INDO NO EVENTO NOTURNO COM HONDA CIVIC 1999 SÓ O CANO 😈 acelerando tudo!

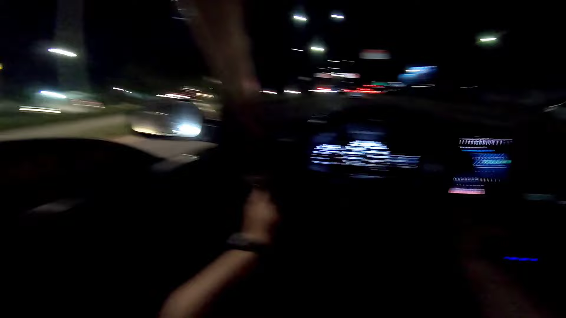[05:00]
Ah, já vermelhou o sinal também. Arts. Ah, não, o Peugeot tá aqui. Ah, tá todo mundo aqui, achei que os caras tinham vazado já. Aí, rapaziada, esse é o Peugeot que eu falei pra vocês, ó. Nem dá pra ver muito, né? Olha lá, ó.